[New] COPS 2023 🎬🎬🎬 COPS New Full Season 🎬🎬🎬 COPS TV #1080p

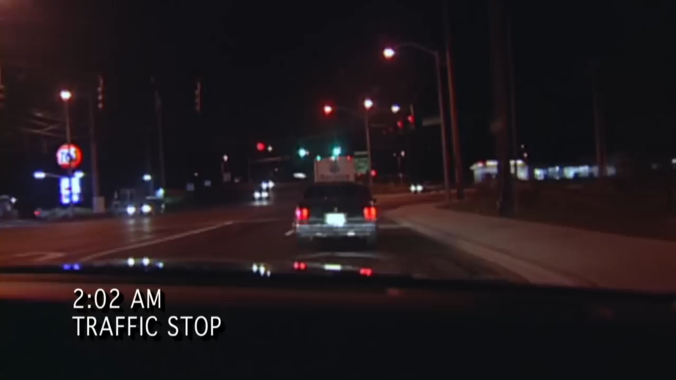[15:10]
There it is. First is Sally, middle R. Robert. 320 County traffic. 320. Bridgeport at the southbound I-5 on-ramp, 784. Not really wanting to stop here, is he?